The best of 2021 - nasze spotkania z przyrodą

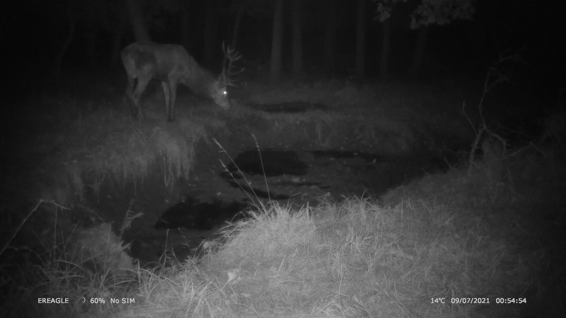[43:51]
ucieszyliśmy się ogromnie z tego jelenia i byliśmy zaskoczeni, jak głośno on w siorbie podczas picia.
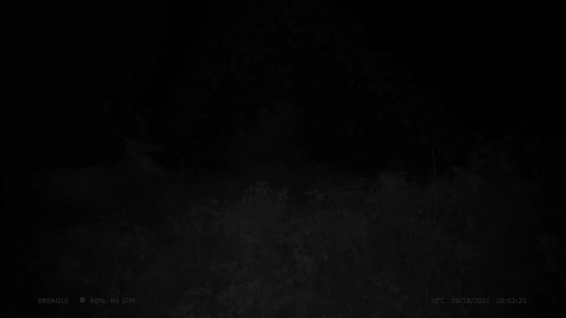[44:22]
Ciężka próba w Puszczy Białowieskiej, rykowisko wrześniowe. I straszne załamanie pogody. Pięć dni i nocy ciągłej ulewy z wichurą. Nie fart mieliśmy ogromny, paskudnie było. Ale fotopułapka sprawdziła się niesamowicie dobrze w takich ciężkich warunkach. Była szczelna, nie zamokła i wyjśno będzie czas takie urocze kadry. A tutaj kolejny dodatek do naszej przygody z przyrodą,
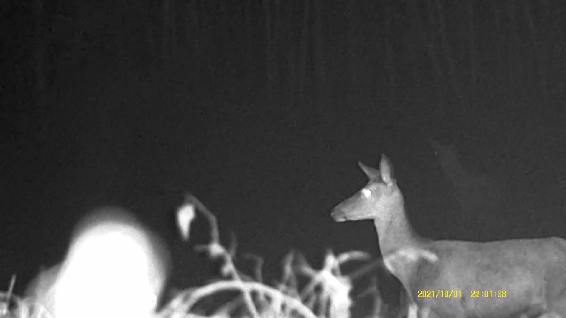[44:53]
czyli noctowizor, który kompletnie zmienił nasze podejście do nocy. Noc przestała być tajemnicą. Dawniej na stanie zmroku było dla nas równoznaczne z końcem obserwacji.
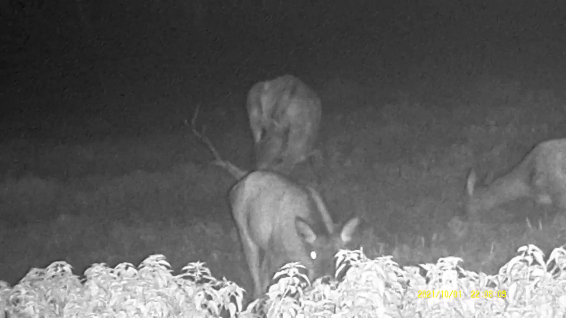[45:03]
Tymczasem w Puszczy Napiwowsko-Ramuckiej stało się ono dla nas początkiem. W zasadzie w każdym innym miejscu, bo korzystaliśmy z niego wszędzie tam, gdzie pojechaliśmy. Białowie, że we wrześciu się uratowało nasz pobyt. Tak, a to jest najbliższe spotkanie z jeleniami. Ja specjalnie zmierzyłam odległość, które dzieliło mnie od tej łani z cielakiem. To były cztery metry.
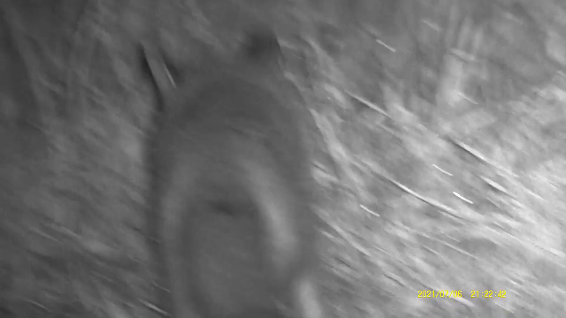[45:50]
Noctowizor ma tę jedną wadę, że nie radzi sobie we mgłach. Ale jeśli pogoda jest taka dobra jak tu,
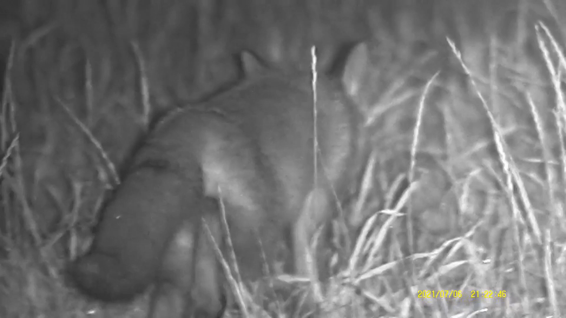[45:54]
no to właśnie można sobie z bliska nakręcić liska, którego byśmy nie zobaczyli, tego szczeniaka, gdyby nie to, że właśnie dysponujemy od roku Noctowizorem.
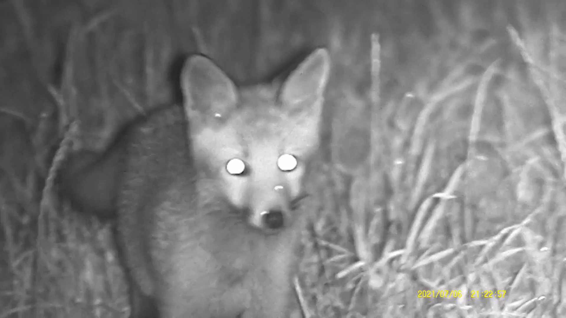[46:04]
I jest to absolutnie cudowny wynalazek. Narzędzie Bogu.
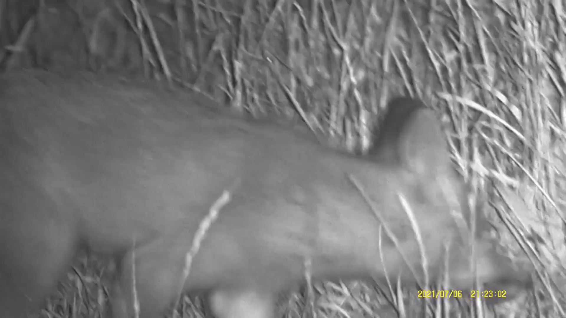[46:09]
Tak go nazywamy i w zasadzie nie ruszamy się w nocy bez niego. No a tutaj nagraliśmy, szkoda, że dźwięków nie słychać, ale on ogólnie, ten Noctowizor ma dość słaby mikrofon, też nagrywając nie zorientowaliśmy się, że go zasłaniamy.
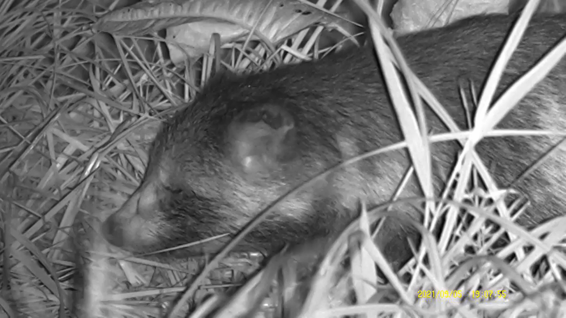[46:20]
W sensie mikrofon, nie Noctowizor. Tutaj właśnie nie wiemy co stało się, co dolegało temu Noctowi.
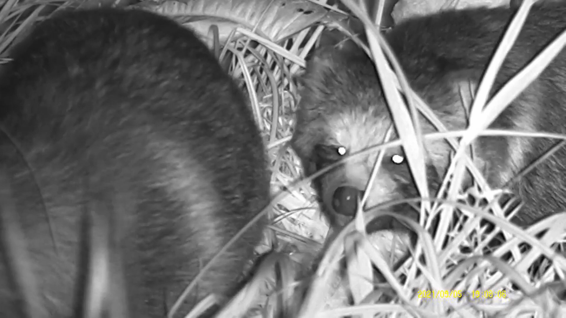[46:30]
To coś, coś mu ewidentnie zbierało mu się na wymioty, nawet w pewnym momencie wymiotował. Wymiotował rozdzierająco, tak, wydając dźwięki jak z piekła rodem. Tutaj, widzicie, było na tyle blisko, że ten jeden od z przodu, no, jakby wyciął dość rękę, to można by go było dotknąć. Tutaj w tej trawie siedziały zresztą dość wysokiej. No i nie wiemy co mu było. Już potem pojawiał się i zachowywał się raczej normalnie. Był tam z nami, więc no wygląda na to.
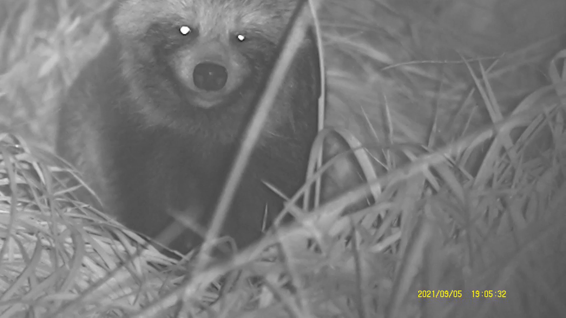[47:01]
No tak, aż by się go chciało pomiziać po tym nosku, dotknąć go. Ale mamy nadzieję, że cokolwiek mu dolegało, to się z tego wylizał. A tutaj sprawdzaliśmy, jak sobie Noctowizor radzi o zmierzchu.
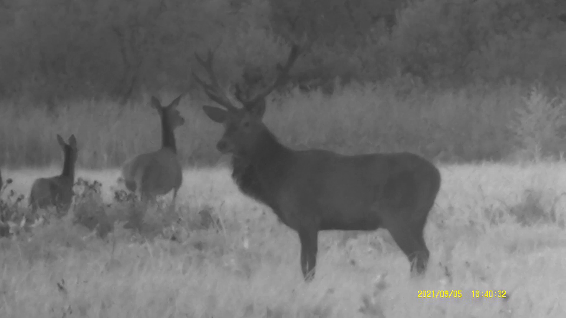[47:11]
Mamy ujęcia z tej sceny, z aparatu z Nikona, który jeszcze złapał w ostatnio, tam fajnie łania skoczyła przez kanałek. I jak widać, zupełnie jest niezła jakość tego nagrania. Tutaj niesamowity sus, nie musiał tak wysoko skakać, żeby przeskoczyć nad kanałkiem, ale skoczył.
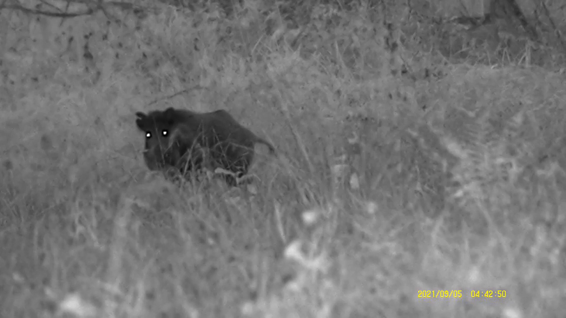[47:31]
Tak, skorzystaliśmy z Noctowizora, żeby sprawdzić, czy są dziki na naszej drodze i zawsze były. To właśnie w leśnym śnie na Pomorzu. Początkowo reagowały tak, a później po prostu przechadzały się obok i mijaliśmy z duszą na ramieniu trochę. Do tej obserwacji na moim kanale poświęciłem osobny film. Wyszliśmy na łąkę, polankę właściwie, no tuż za domem praktycznie, na po drugiej stronie wąskiej drogi leśnej. I to właśnie zastaliśmy w odległości naprawdę niedalekiej. Było to niesamowite, kompletna cisza, potem niezwykły ryk, po prostu obserwacja jedyna.
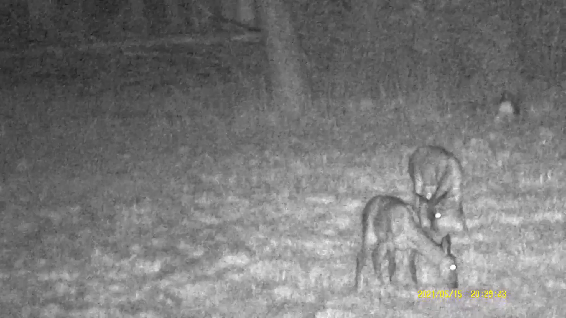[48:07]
Często wracamy do tego wspomnieniami. A tutaj w Puszczy Białowieskiej w maju udało się nam nagrać coś dziwnego przez moment.
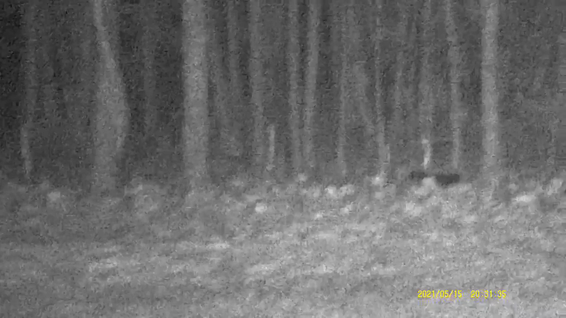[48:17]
Myśleliśmy, że lisat jest dużo, dużo większy od lisa, więc zastanawialiśmy się, czy nie wilk, ale czemu taki ciemny.
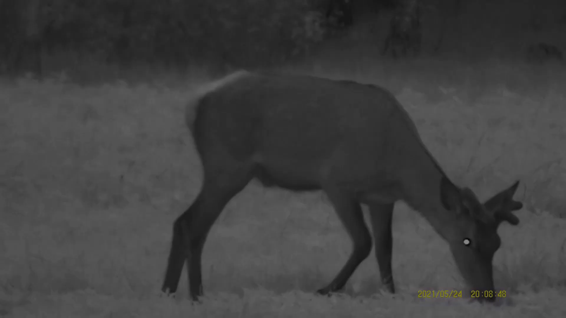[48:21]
Więc w żartach nazywamy go piżmoworem. Tutaj z kolei kontynuacja przygody, spotkania z trójką właśnie młodych byczków, które tym razem wracały. Szły w drugą stronę, zresztą ponownie bardzo blisko. Tym razem złapał je noktowizor, no bo to już było parę godzin później. Wracały sobie pasąc się i ponownie, nie zwracając na nas uwagi, byliśmy w sumie dobrze zamaskowani. I nie zauważyły nas, więc mogliśmy podziwiać tutaj.
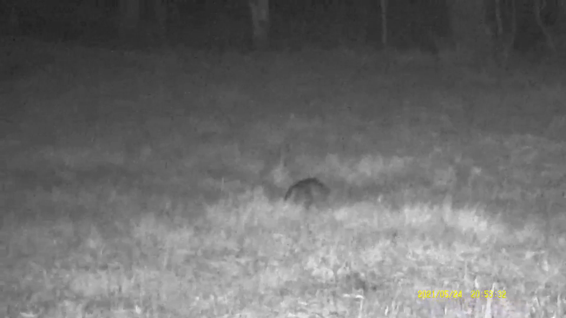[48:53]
Tu chyba nagraliśmy bekasach, patrzyliśmy czy nie słonka. Tam przebiega kuna, a na pierwszym planie jest borsuk. Po prostu las, puszczo. Mamy dwa łasicowate na jednym zdjęciu. Obserwowaliśmy też długo łanie, która tutaj chyba wraca do swojego cielaka i coś ją wystraszyło.
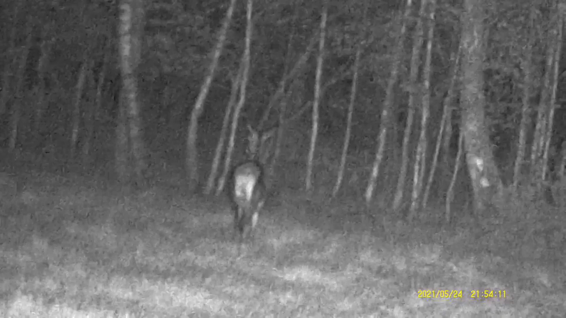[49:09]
A tutaj z kolei duże moje osiągnięcie filmowe, ponieważ udało mi się, za domem właściwie zaraz, nagrać lelka. A to o tle też ciekawe, że lelków tam na ogół nie ma. Tutaj filmowaliśmy sarnę pędrującą z zającem i coś bardzo dziwnego. Zastanawialiśmy się, co to może być, jakieś takie trochę za małe na łosia.
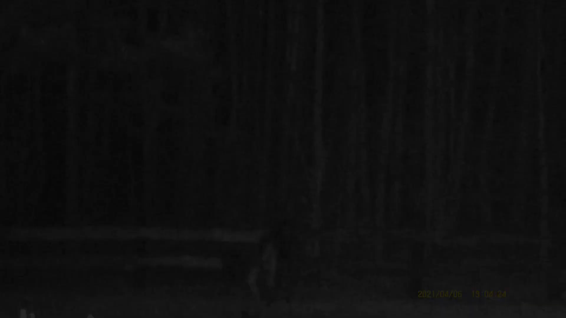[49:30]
Potem dotarło do nas, że to łosia kiedy podszedł do mamy.
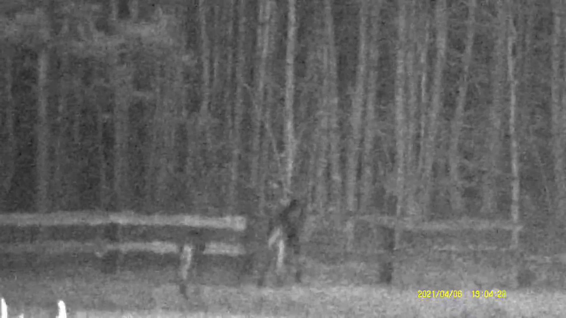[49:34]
I tutaj chociaż zaraz się podkończył, one z jakiegoś powodu zdecydowały przejść górą. Tutaj wyciszyliśmy, ale huk był taki, że po prostu na cały las poszedł. Uderzyła tynymi nogami o deskę. Tutaj w zwolnionym tempie widzicie, że skoczyła w zasadzie z miejsca.
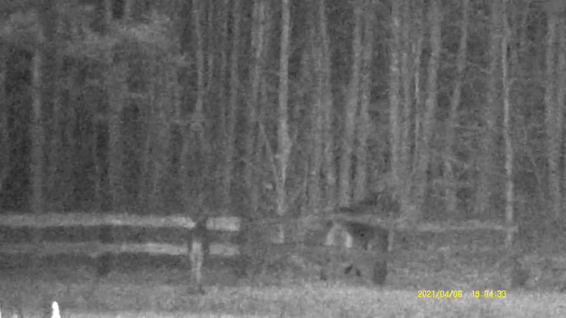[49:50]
Tak, no ale młody takiej siły w nogach nie ma. Tak więc zastanawiał się dłużej, nie wiedział do końca co robić. Mama tam czeka, no nie wpadł żeby obejść płot dookoła. To jeszcze trochę za dużo jak na jego łosi móżdżek. Jakość nagrania taka sobie, bo to bardzo daleko od nas było. Po drugiej stronie dużej łąki. Ale patrzyliśmy z zapartym tchem, co ten mały zrobi. Tutaj już zwątpił się, odwrócił. Widać było, że się nie bardzo wie co robić. Ale wymyślił, uwaga. Uuuu. No ty normalnie tak poszarowały. Przecisnął się. Ale dało radę.
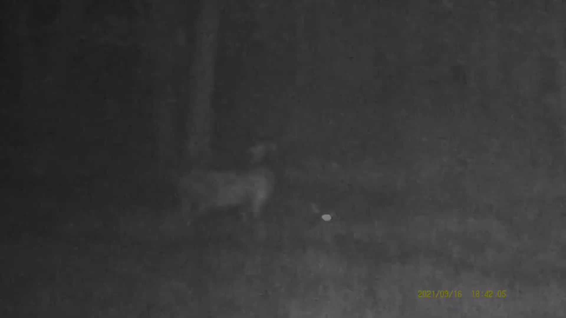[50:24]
No a tutaj kontynuacja obserwacji w Puszczy Białowieskiej w czasie tej koszmarnej ulewy. Było zimno i wiało.